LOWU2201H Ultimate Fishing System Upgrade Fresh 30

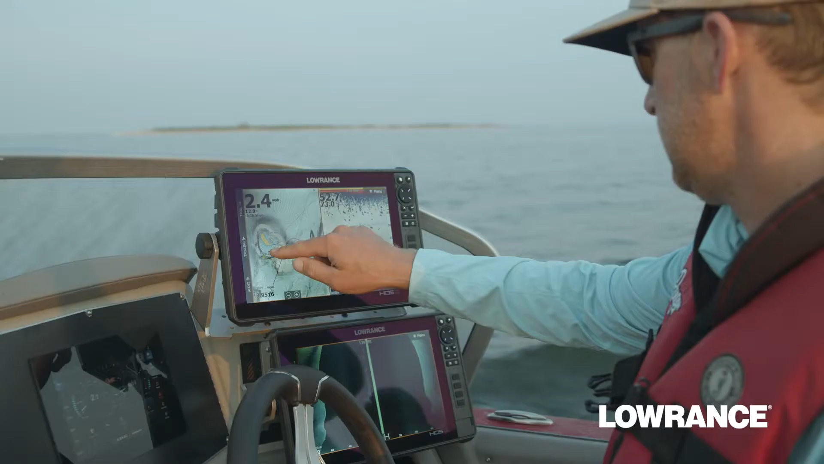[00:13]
All with touchscreen control from HDS Live. The heart of your system. Find more, see more, catch more.